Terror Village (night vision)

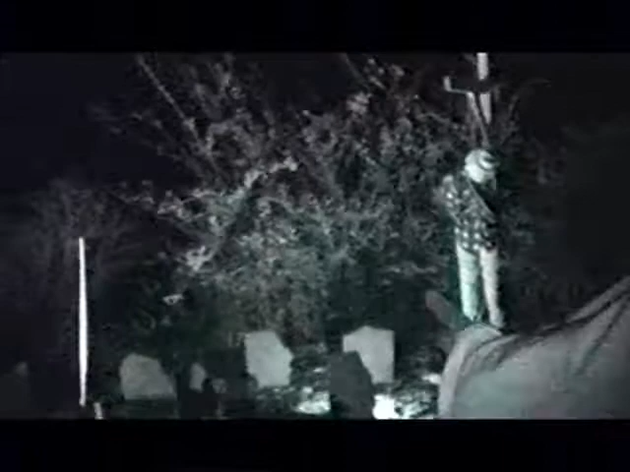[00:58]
Oh, it's the final resting place for those who do not make it out. So let's hope that's not one of you.
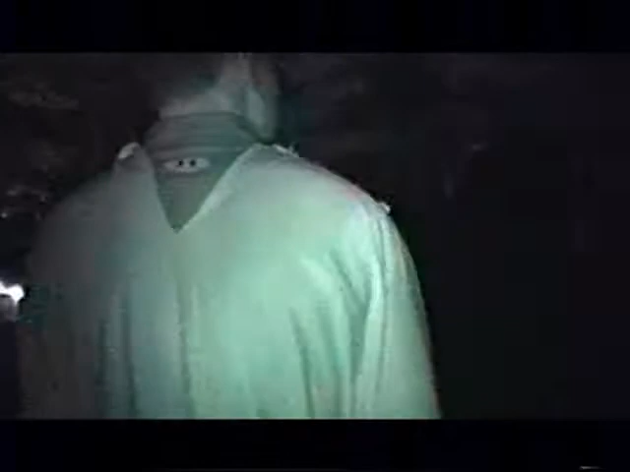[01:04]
Oh, that was enough. Someone hold
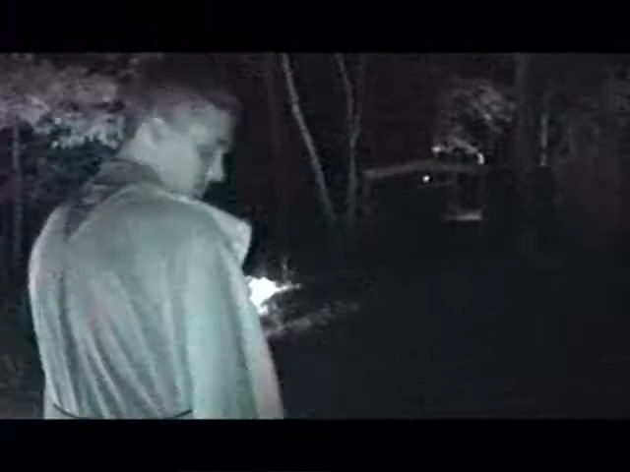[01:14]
my hand.
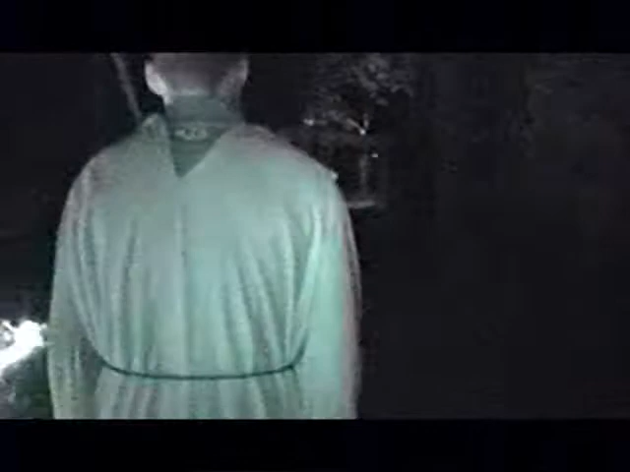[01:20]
Oh my god, there's someone behind me, mister. No, he's just a straggler. Get up here. If you come into the group, let's go. Oh my god. Well.
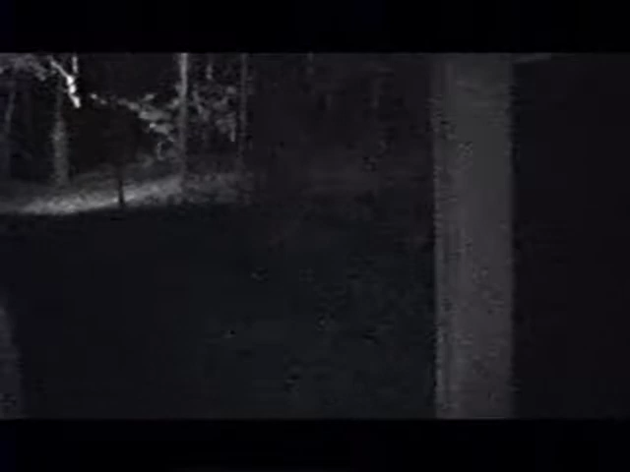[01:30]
Oh, please. Ah! Oh my god! Go no further. For if you shall, one of your party will not return. What the hell? Alii, that's you. You have been warned. Oh my god! Oh my god, he's running.